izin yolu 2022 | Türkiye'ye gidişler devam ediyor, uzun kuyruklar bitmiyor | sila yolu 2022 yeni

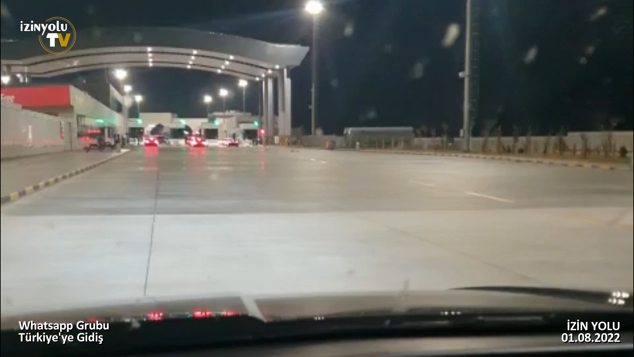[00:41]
Sırp Macedonya'dan sonra hiç durmadık artık. Yorulduk ama değdi. Çok şükür geldik memleketimizi.
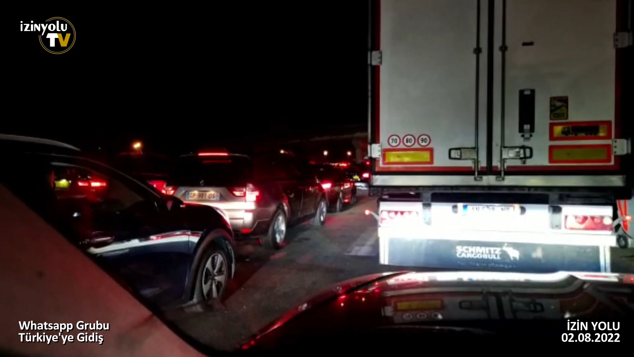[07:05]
Bugün 2 Ağustos. Şu an gece saat 12:18. Şu an Sırbistan'dan Bulgaristan'a girmek üzere Dimitrovgrad sınırındayız. Gümrüğe yaklaşıyoruz. 1 kilometre kala bayağı bir yoğunluk var. Size tavsiyem Dimitrovgrad otoban
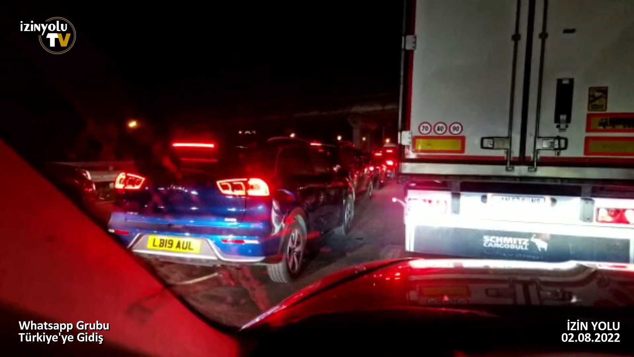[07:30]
ücretini ödemek için girişlerde geçtikten sonra yokuş yukarı çıkmayıp eski yolu devam etmeniz. Yani Dimitrovgrad'da çıkacaksınız. Şehirden geçeceksiniz. Daha sonra tekrar bir döner kavşak var. O döner kavşaktan ilk sapaktan çıkarıyor. Oradan da çıkmıyorsunuz. Üçüncü sapağı kullanıp eski yoldan gidiyorsunuz. Oradan bayağı gittikten sonra yani üçüncü sapaktan
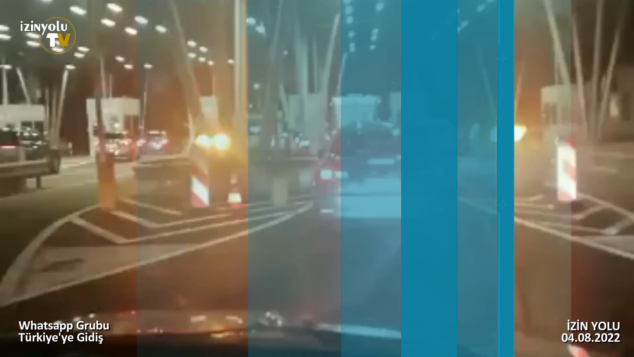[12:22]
İyi geceler arkadaşlar. Slovenya, Hırvatistan gümrüğündeyiz. Sakin burası.
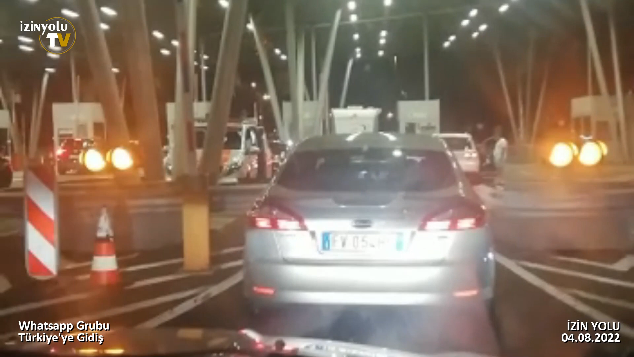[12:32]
Bu saatte kimse yok neredeyse. Yani 15 dakikada çıkarız gümrüğü. Hayırlı akşamlar. Herkese selamlar tekrar. Şu anda Kaletönü'ye geldim. Sırp çıkış, Bulgar'a giriş yapacağız.
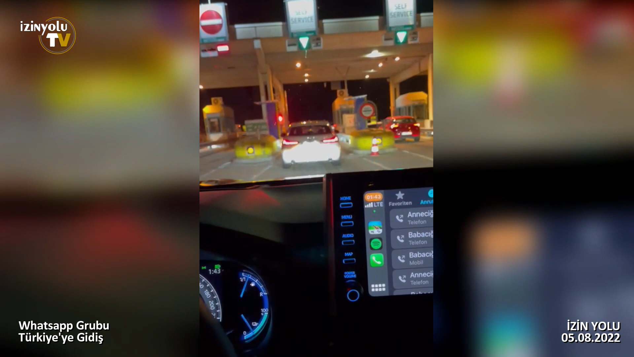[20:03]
Yollar akıcıydı. Kalabalık yoktu. Herkese hayırlı yolculuklar.